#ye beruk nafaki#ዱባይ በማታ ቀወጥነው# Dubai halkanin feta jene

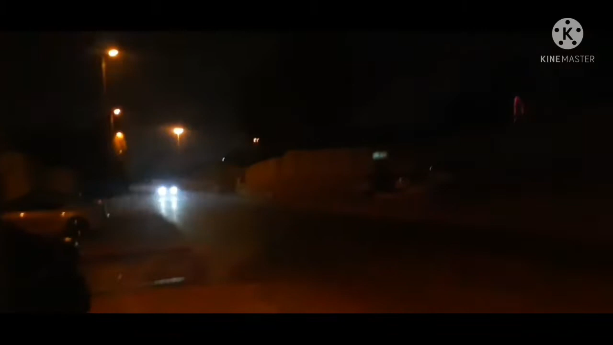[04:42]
አቤት ጨለማ ነው፣ ወዲህ ወዲያ ጨለማ ነው። በስ ድካን ይበራል እንጂ ማለት ነው።